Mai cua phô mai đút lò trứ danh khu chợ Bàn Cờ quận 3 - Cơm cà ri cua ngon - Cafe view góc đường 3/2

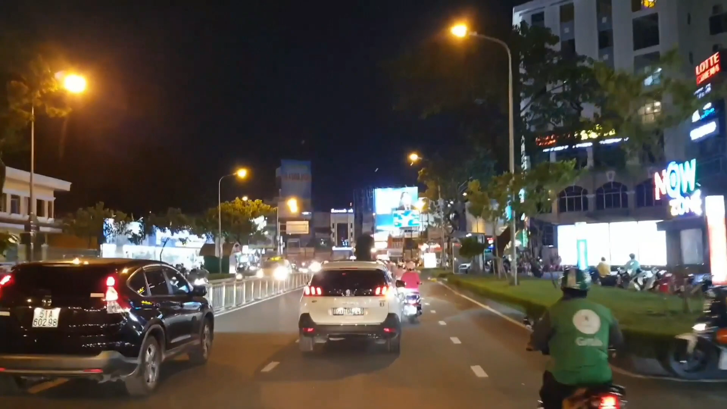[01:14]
Chào các bạn, hiện tại là khoảng 7 giờ tối ngày 7 tháng 8 năm 2020 Và mình đang có mặt trên đường Nguyễn Văn Cừ, quận 5 ha Tối hôm nay mình sẽ đi ăn món mai cua phô mai đút lò và cơm cà ri cua
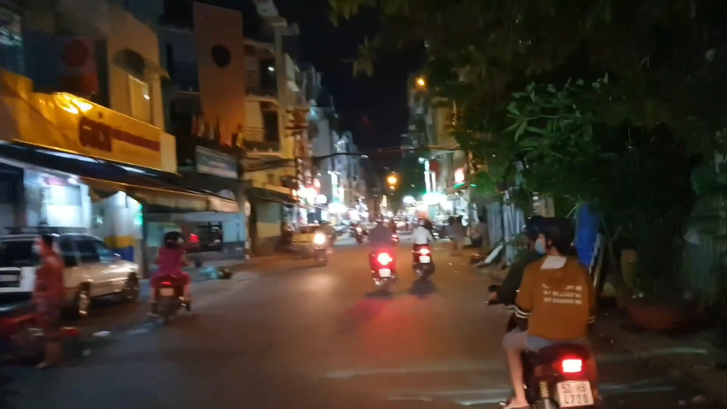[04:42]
Hãy subscribe cho kênh La La School Để không bỏ lỡ những video hấp dẫn Bây giờ chúng ta quẹo vào đường Bằng Cờ ha Tiệm ở số 27C